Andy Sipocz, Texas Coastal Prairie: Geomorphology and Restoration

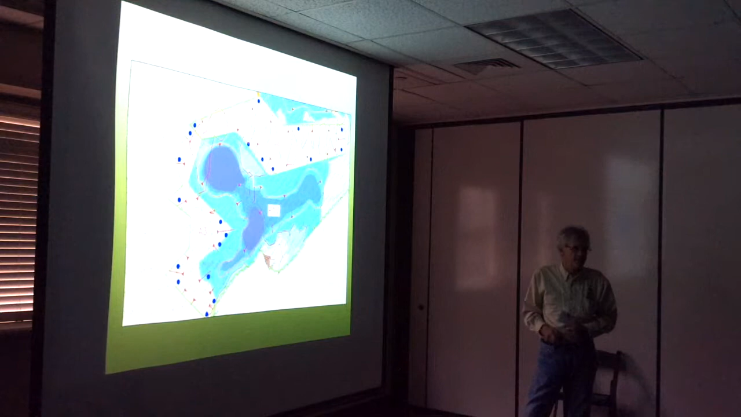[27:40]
And they actually engineered the resurrection of these old depressional wetlands that had been filled in when this land had been farmed. This is at Sheldon Lake State Park. And all the prairies there had been land level for rice farming. So we're going into an area that's absolutely flat. You'll notice this is 43.5.